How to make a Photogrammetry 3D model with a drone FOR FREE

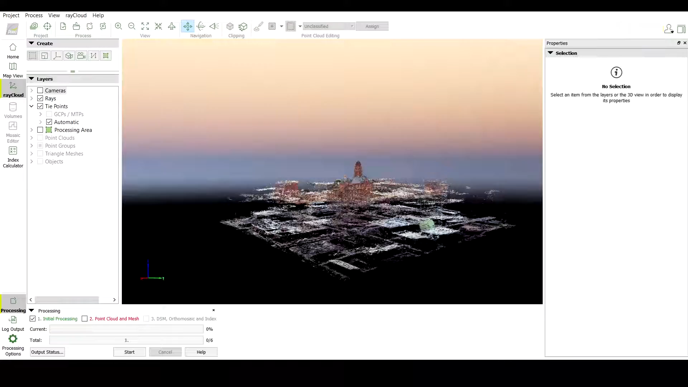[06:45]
Because the nadir pictures are taken while the lighting is a little different than it is for the obliques,
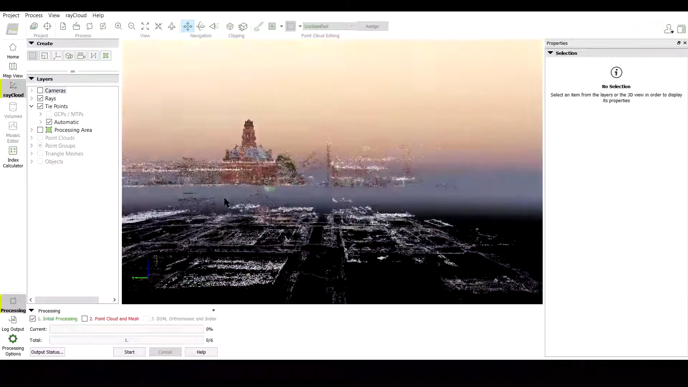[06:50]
it causes the software to place the point cloud in different locations.
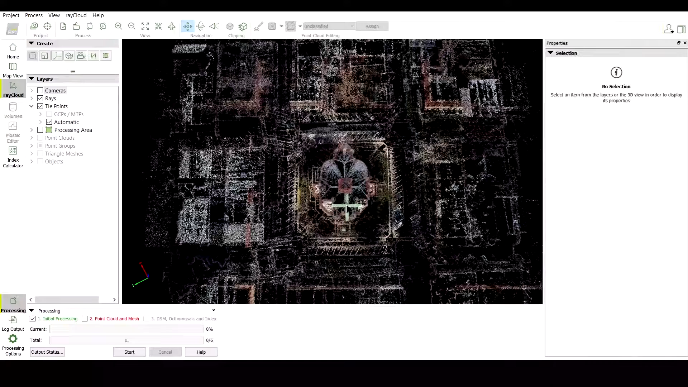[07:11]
But, I'm a little bit lazy so I'm going to create one project and then merge it together after that.
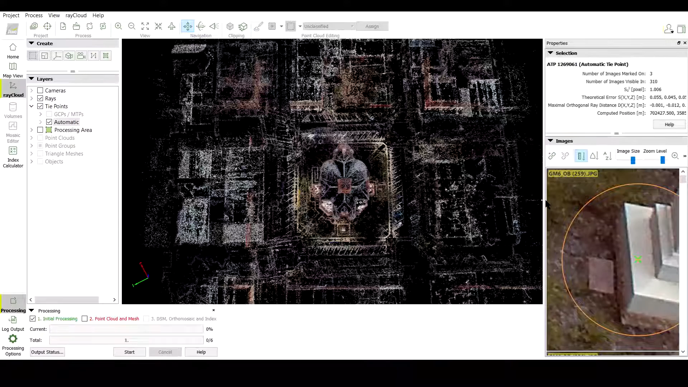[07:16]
So what I do is use tie points on the images from as many different angles as possible.
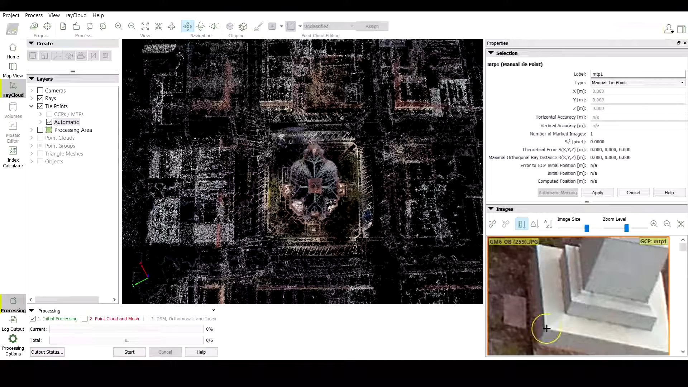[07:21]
When adding tie points, be sure to only add them to the spots that have a clear view to that point.
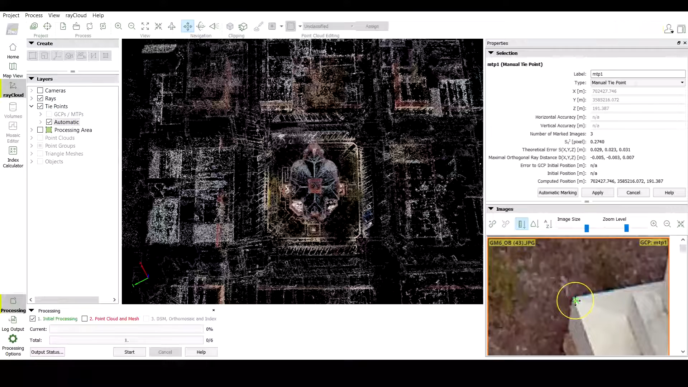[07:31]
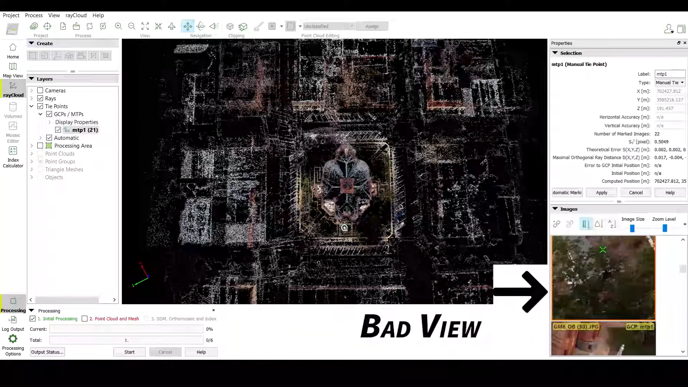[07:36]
Of course, I'm probably adding more points than I need, but it's better to have more than not enough.
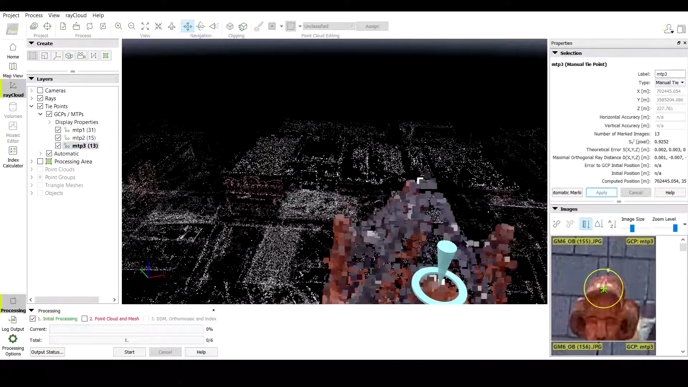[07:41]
After creating a minimum of three manual tie points, I can re-optimize.
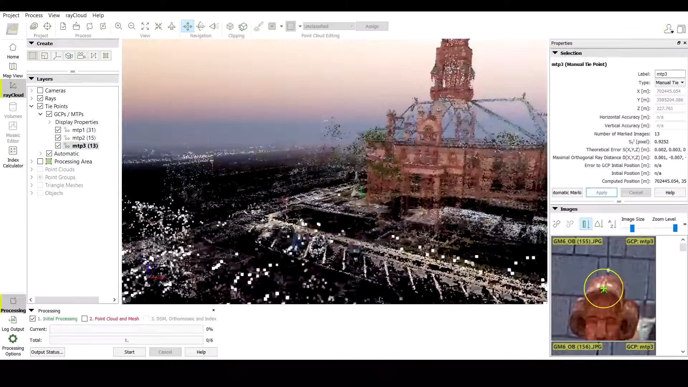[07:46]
I'll probably create four or five before I'm done.
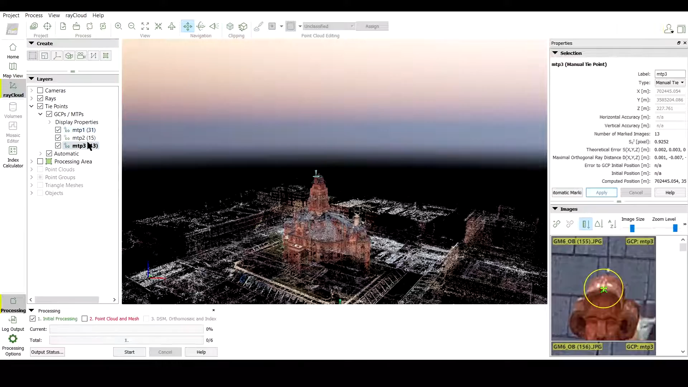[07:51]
And now, I'll go to the top menu and click on process, then go down to re-optimize.
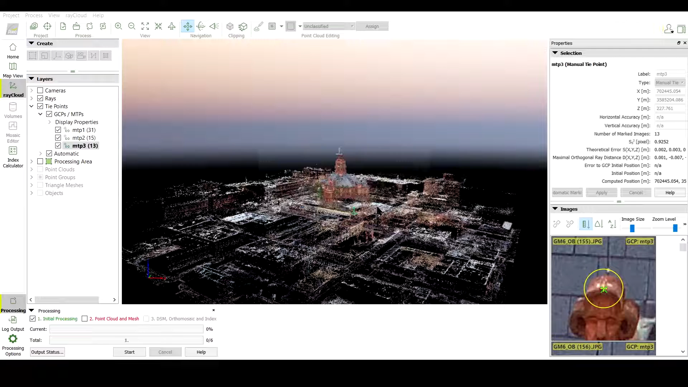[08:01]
Alright, that'll take a little bit, but when it's done, everything should be in one single layer.
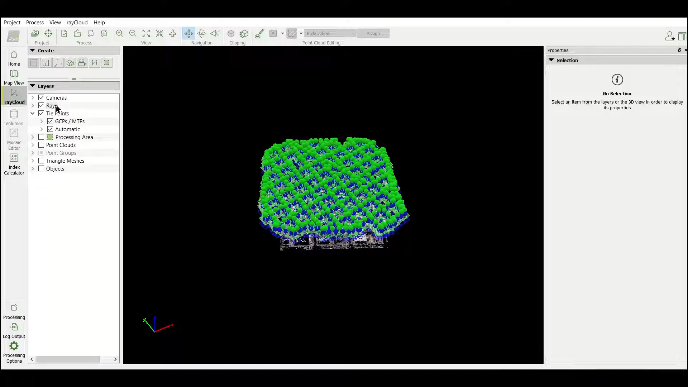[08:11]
Now that it's finished, let's take a look at it.
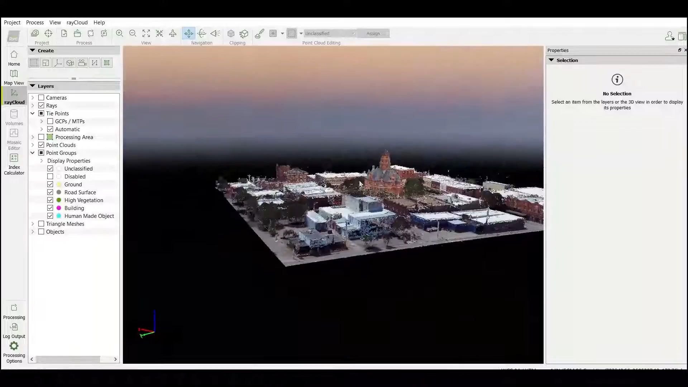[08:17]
It looks okay, but the point cloud needs to be cleaned up just a little bit, and then I can regenerate the mesh.
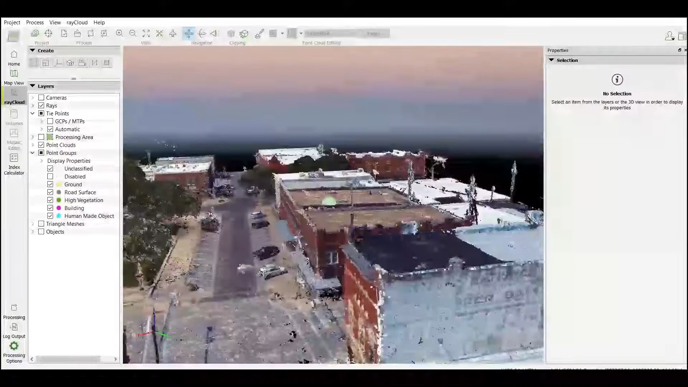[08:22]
Then it should be done. The way I normally do it is tick the box for triangle mesh, and then I'll find the areas that don't look very good,
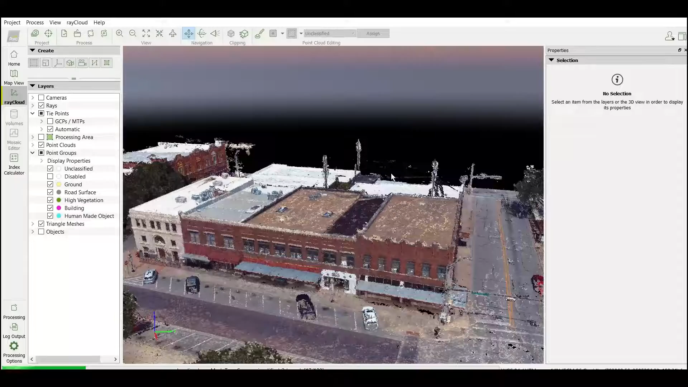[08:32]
and I'll clean those areas up. Sometimes, I can just click on the editing tool up here, and highlight the points that need to be deleted, and that's good enough. But sometimes, there is something in the way, a building,
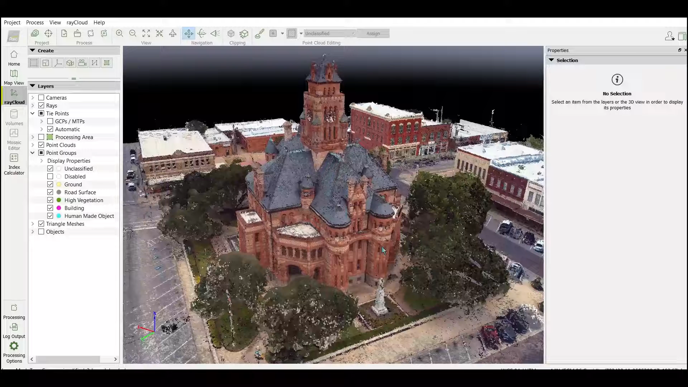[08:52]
or some other object that I don't want to delete, and so I have to then classify the points behind that object.
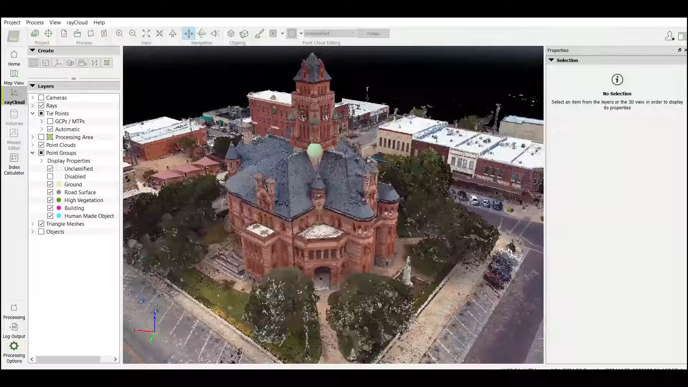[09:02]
Let me show you an example.
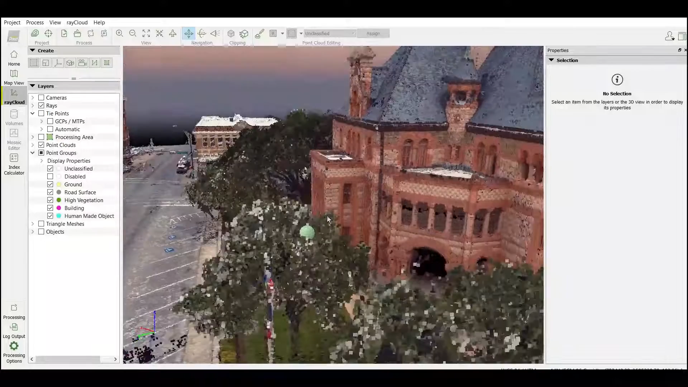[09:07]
Alright, so this tree doesn't look as good as I think it should, so I'll just cut a little bit off of it.